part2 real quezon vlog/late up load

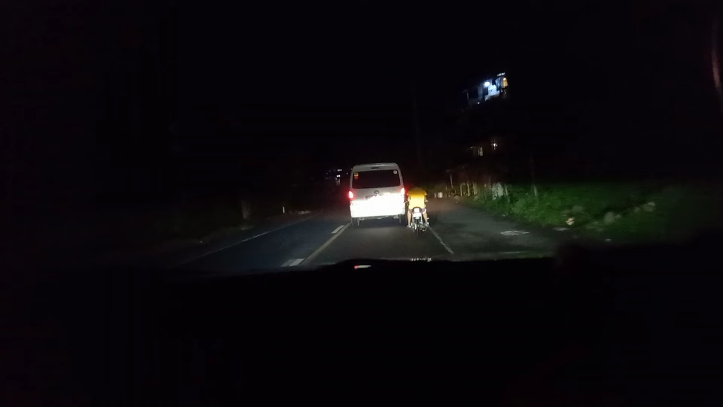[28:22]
click notification bell para updated kayo sa aking mga susunod na mga video mga kamatmot. Ngayon mga kamatmat, nandito pa rin tayo sa kalye at nandito na tayo sa sigsag mga kamatmat at tayo ay magdandaan lang. Sigsag, nandito na tayo mga kamatmat sa malapit na tayo sa Morong Rizal mga kamatmat. Okay, hanggang dito lang muna at muli samahan nyo kami at gabayan nyo kami mga kamatmat.